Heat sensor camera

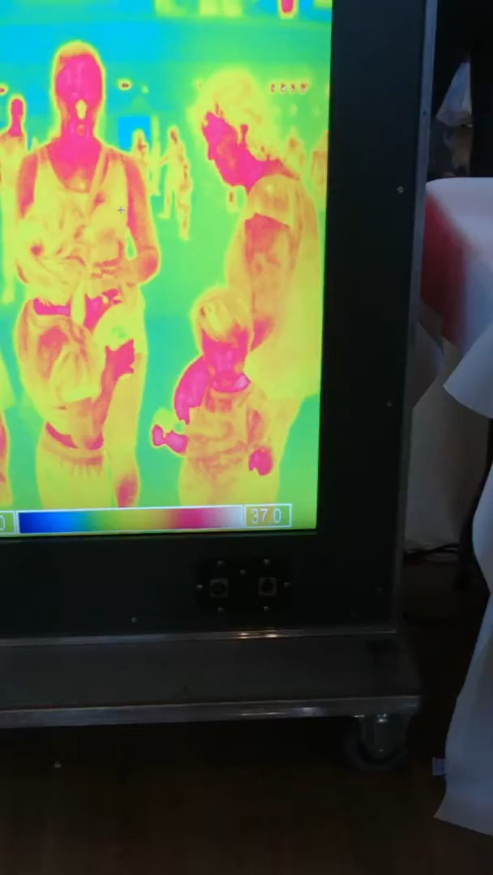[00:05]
Put your coke on your belly for a minute and see if it makes a difference. Why did it all look like that?
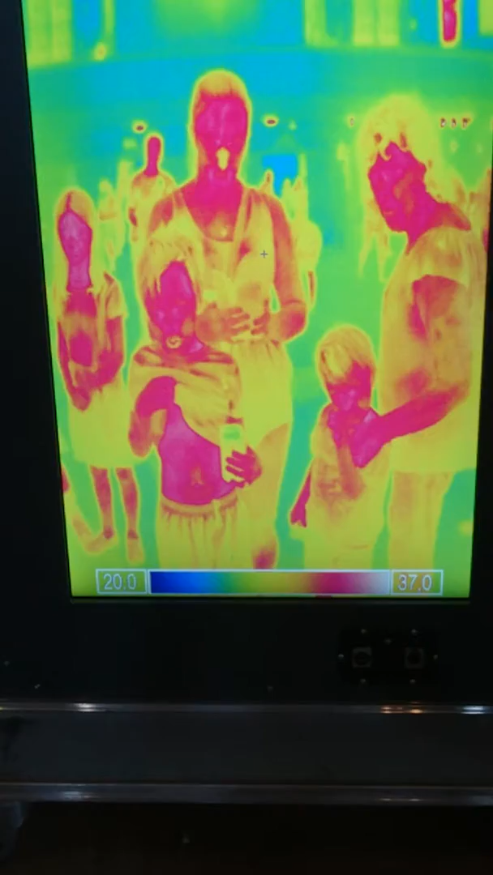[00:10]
You see the little yellow bit?
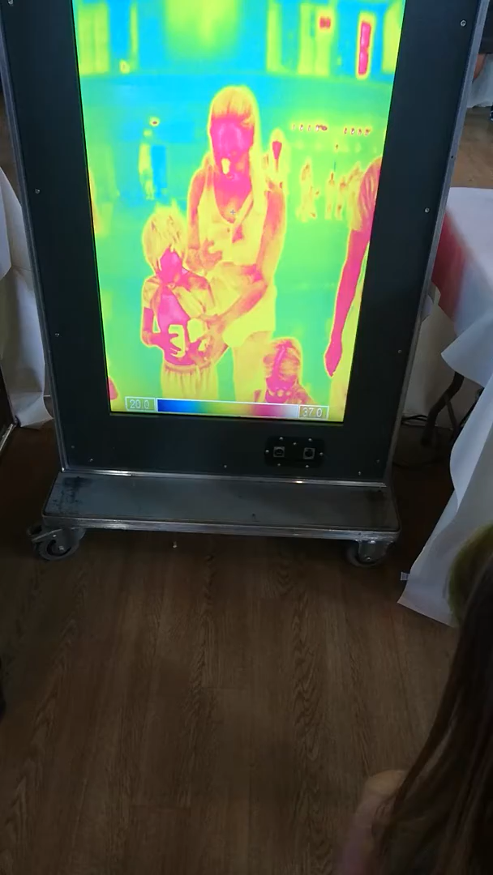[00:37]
This arm. Move your arm. Look at your belly now, look! Look! Look at the picture!
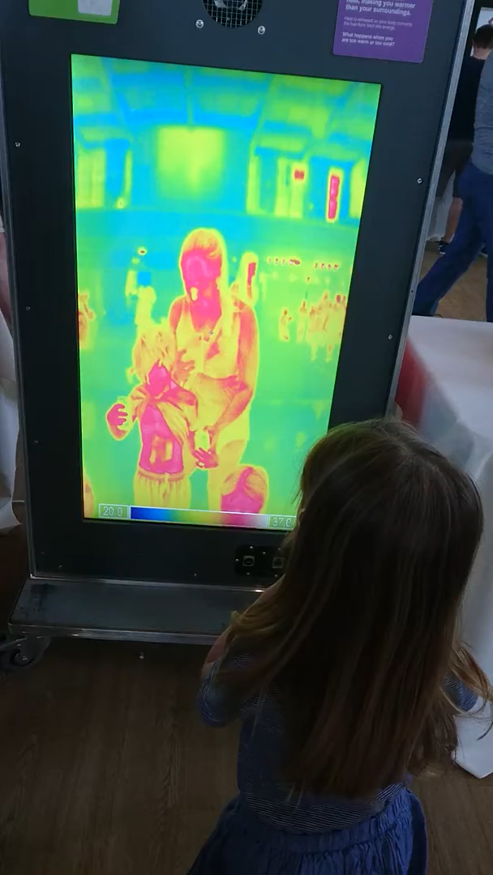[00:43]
No, look at your... look at the picture!
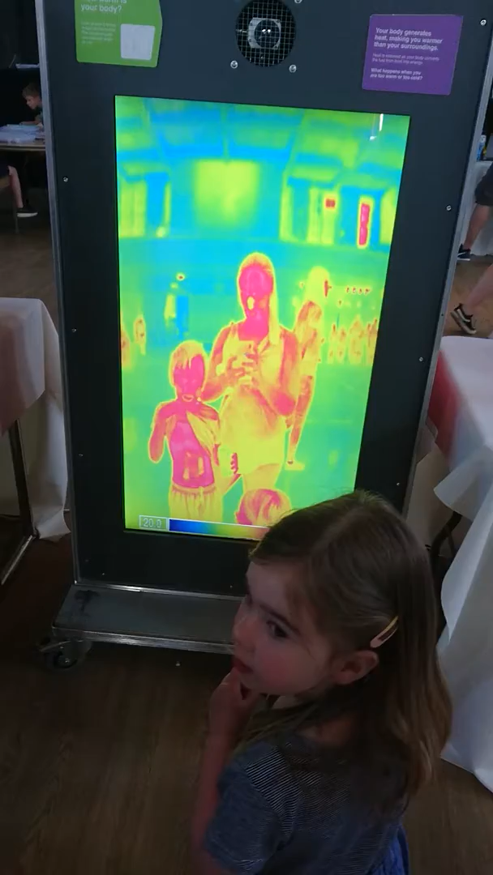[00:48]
I got two on the screen!